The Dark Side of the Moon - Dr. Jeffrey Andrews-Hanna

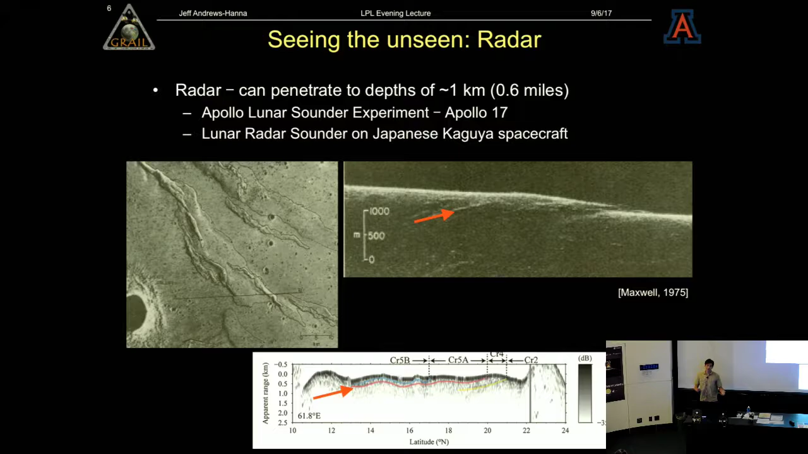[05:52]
And those radar sounders could probe to depths of about a kilometer. They saw things like layering in basaltic lava flows on the moon. So this is one way to reveal the lunar interior. But again, we're only getting the top kilometer, so there's a lot more down there to see. Seismic waves are another way to study the moon's interior.